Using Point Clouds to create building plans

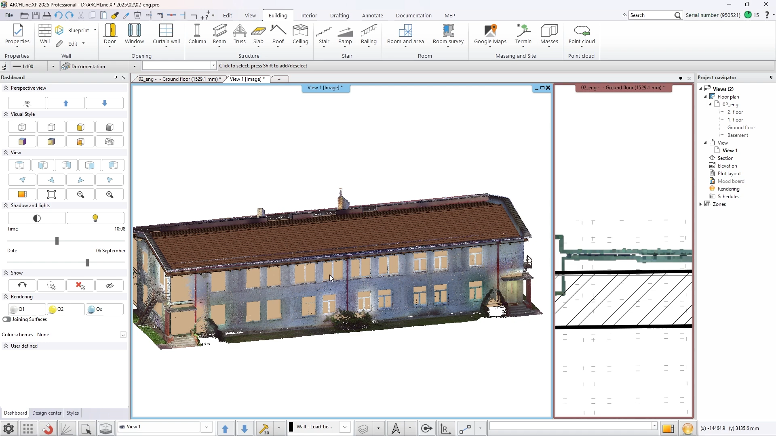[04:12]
To finish the project we need to add windows to the building.
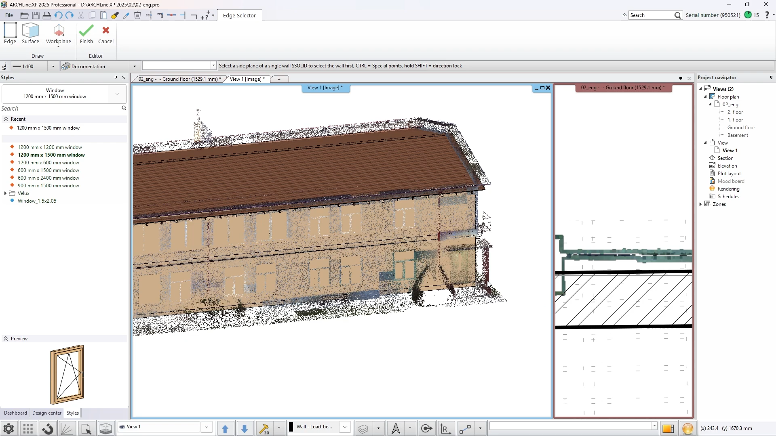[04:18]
In this specific case it is useful to use both the 2D floor plan and the 3D view to modify the window size and position.
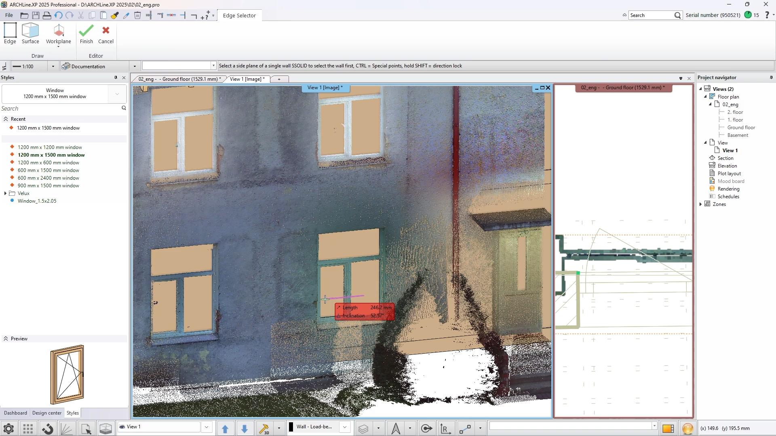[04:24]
Change the width and height of the window to fit the hole in the point cloud.
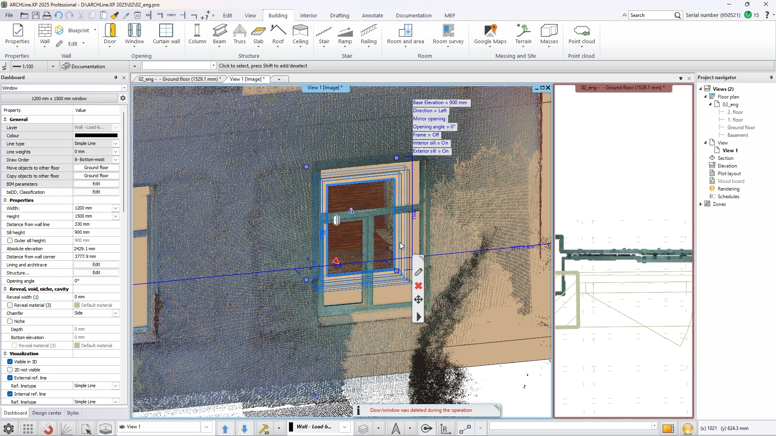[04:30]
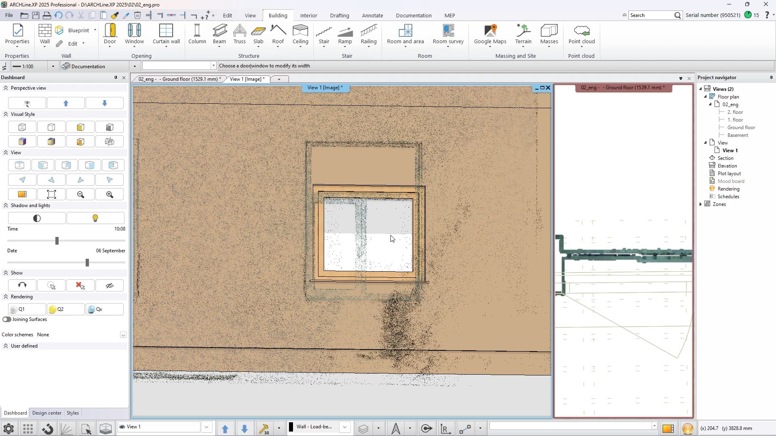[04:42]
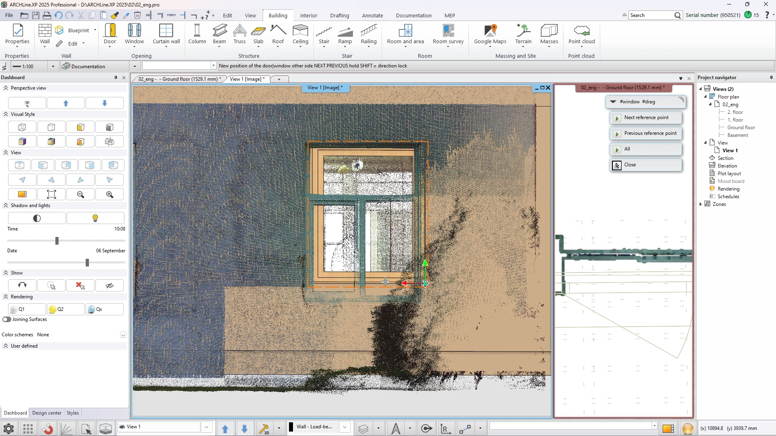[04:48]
Select a window type from the library that fits the original window.
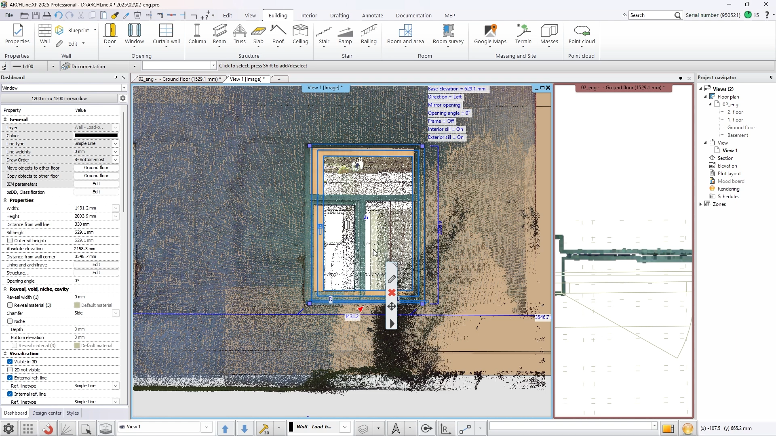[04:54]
When you are finished with the change you can position it on the floor plan for the perfect fit.
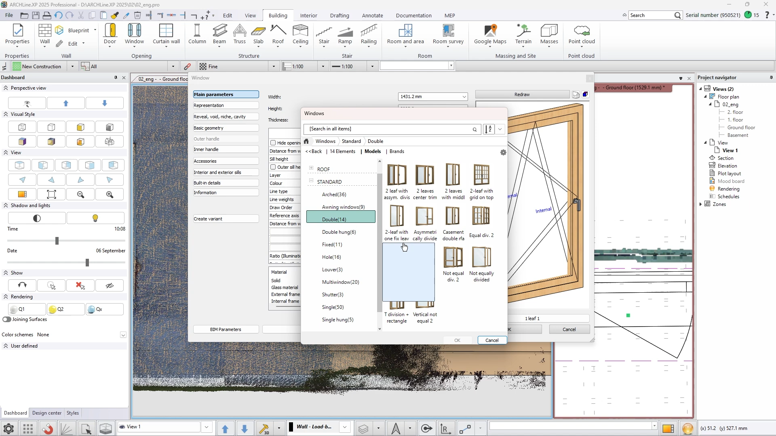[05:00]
With the create similar command, copy the window to the other positions. You can do this step on the floor plan or in the 3D view as well.
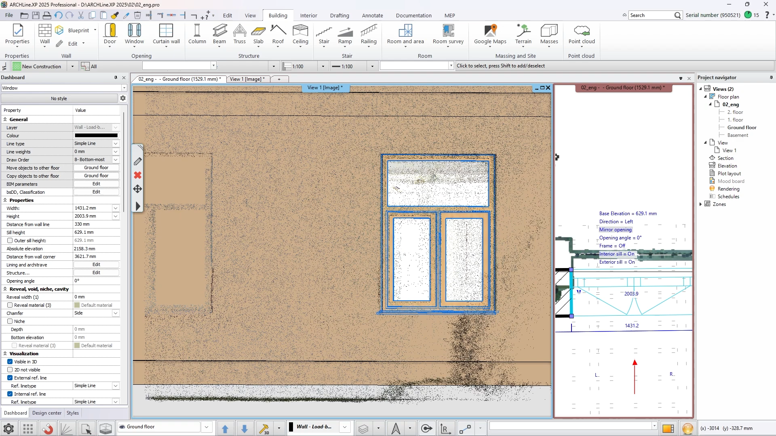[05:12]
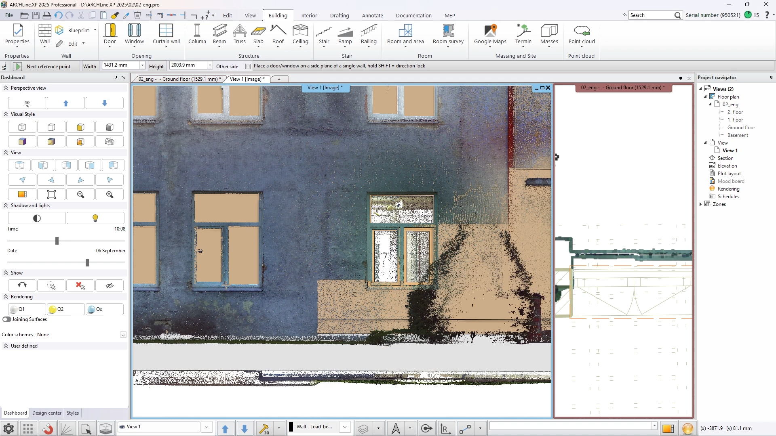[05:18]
Make the point cloud invisible in the 3D view and you can see that we recreated the building only with the use of the point cloud.